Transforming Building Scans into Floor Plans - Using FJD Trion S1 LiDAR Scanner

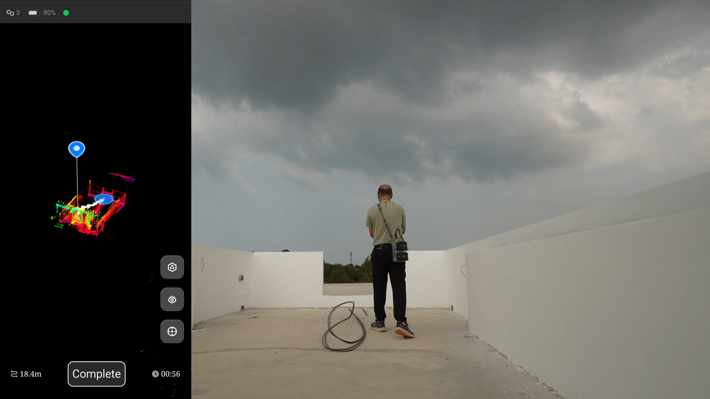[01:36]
the screen that will change the color when it start to lose the track like this one change into orange color that
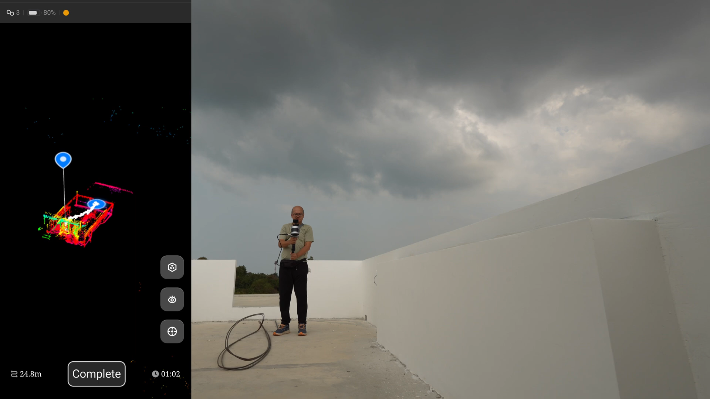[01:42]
I have to turn myself into a direction with the high feature this radar scanner will
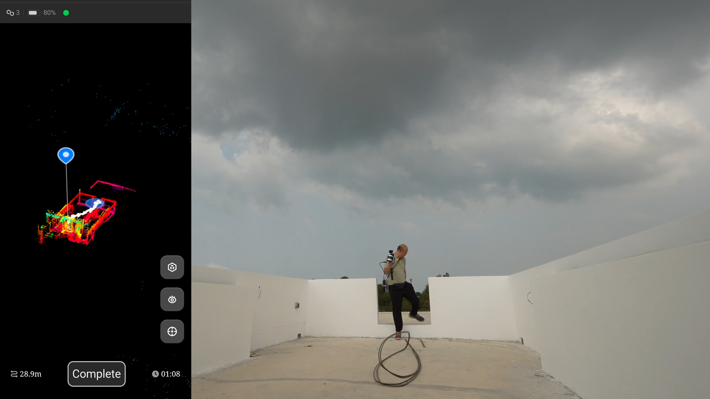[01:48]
emit the laser beam 300,000 points in one second and it will shapes like a sphere so it will scan everything in a spherical volume and make
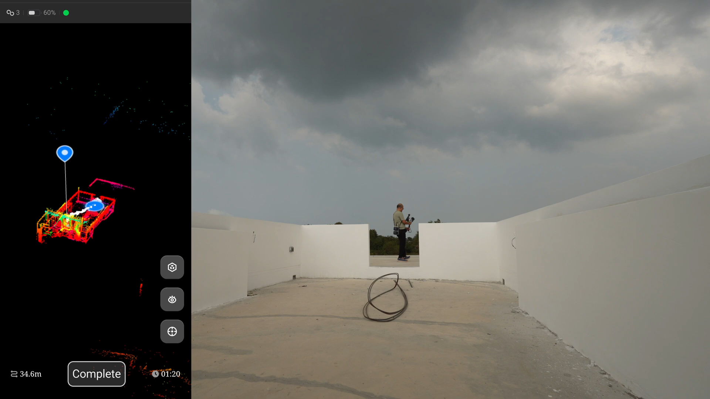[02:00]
cut out on the area where the water is standing the detection range of this scanner is 120 meters so it can detect the object very far away
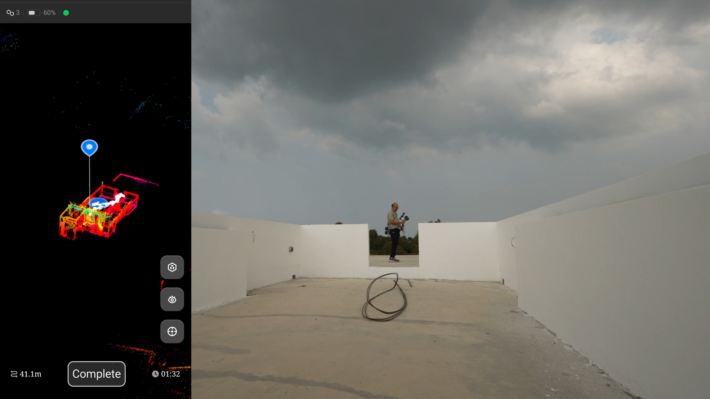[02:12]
in all weather condition either sunshine or completely dark
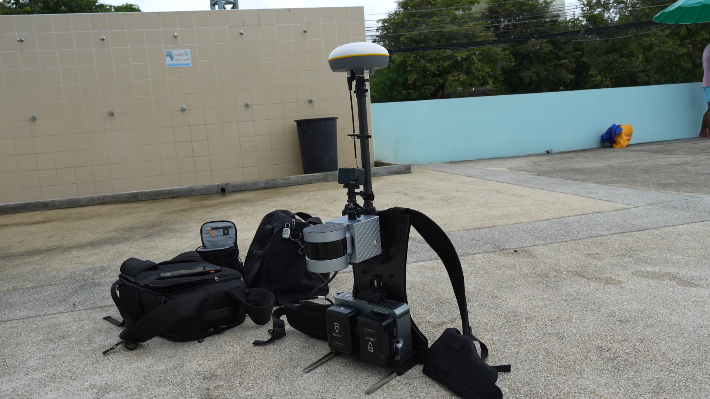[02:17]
the scanner also can connect to a GPS receiver for better accuracy and scanning
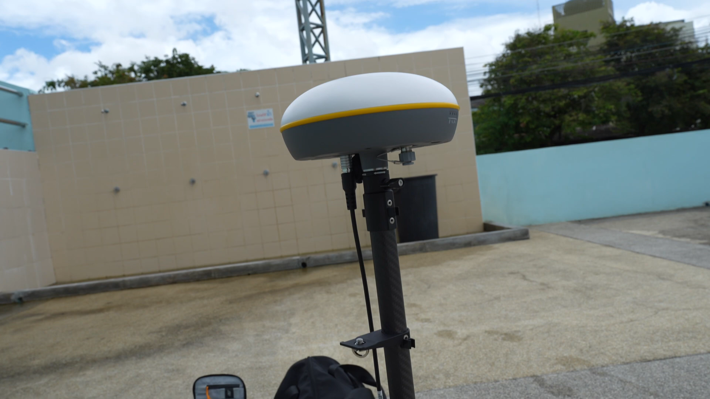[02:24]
in an open area but this project we do indoor scanning so I don't need it
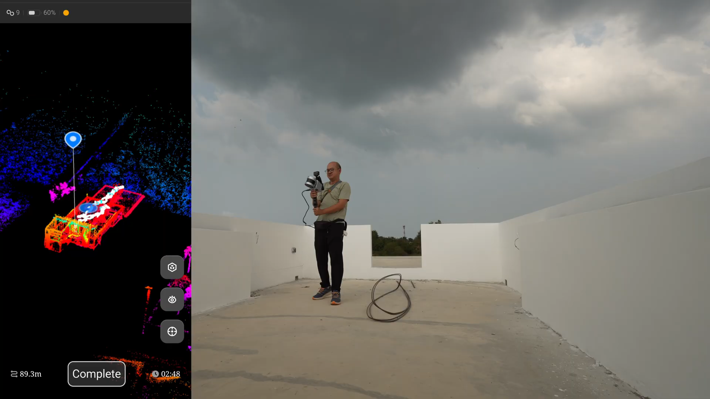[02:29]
and this is a slam lidar so I need to return to the starting point for error correction so more on that rear okay this is just demonstration next I will do a full
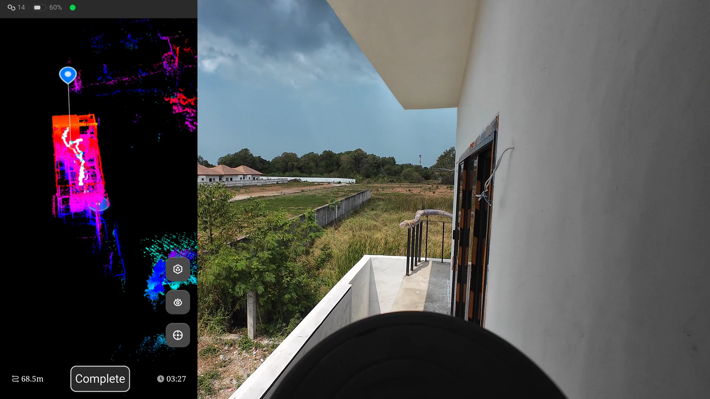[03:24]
I made the more drifting alert it will cause from this sensor so by going back to the starting point the scanner will use a slam algorithm
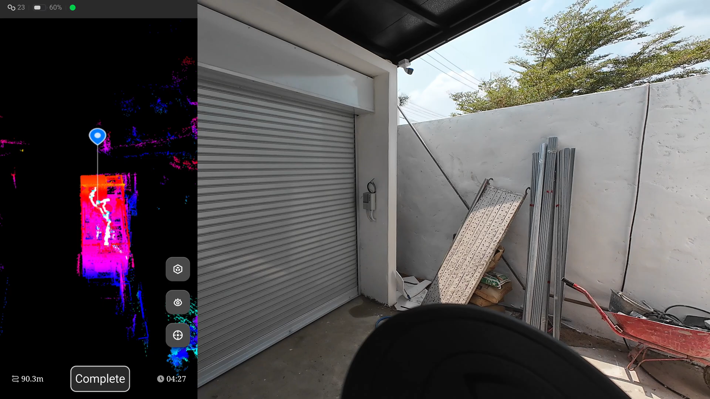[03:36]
to correct the drifting alert and keep it down under 20 millimeters which
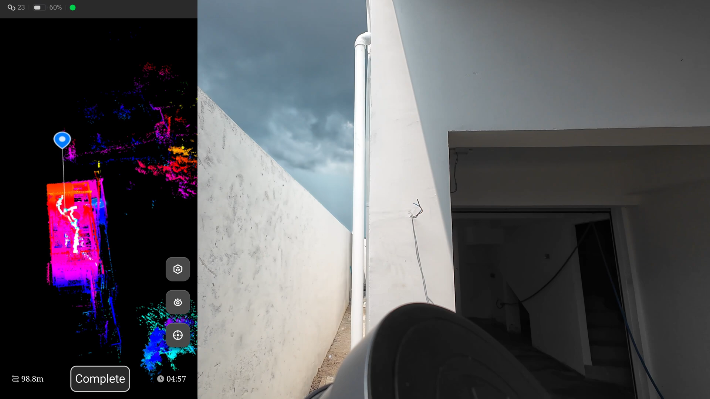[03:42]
is good enough for most construction work if the scanning area is very large and I feel tired
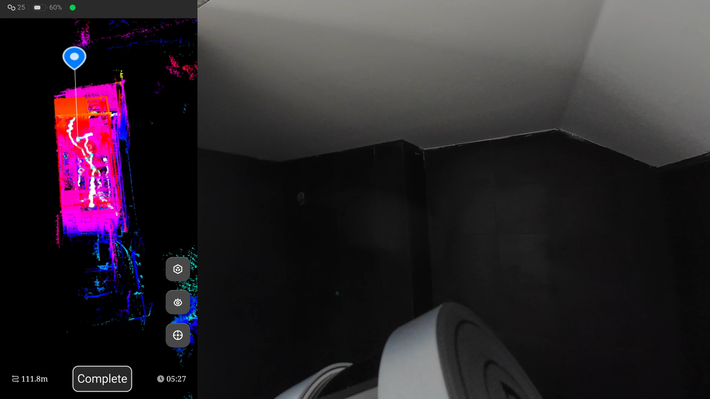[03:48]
I can stop the scan then I can come back and start where I left off the
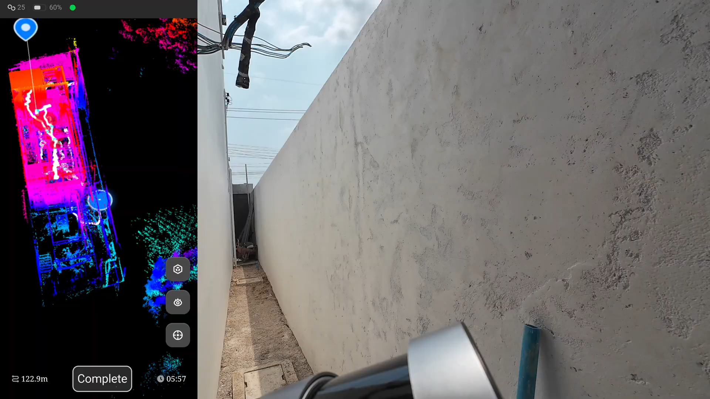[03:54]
scanner will automatically merge the scans together now I have walk for 6 minutes and